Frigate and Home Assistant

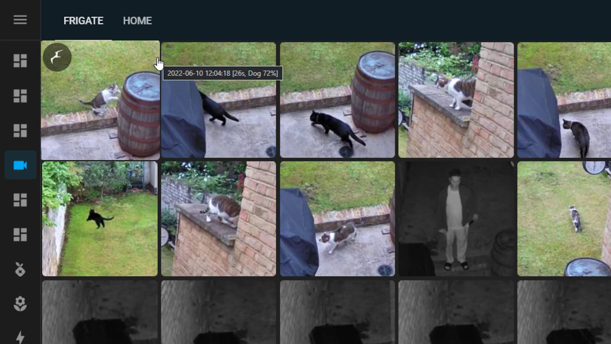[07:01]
Clicking on one of the recordings plays it in the card, and you can see snapshots like this too.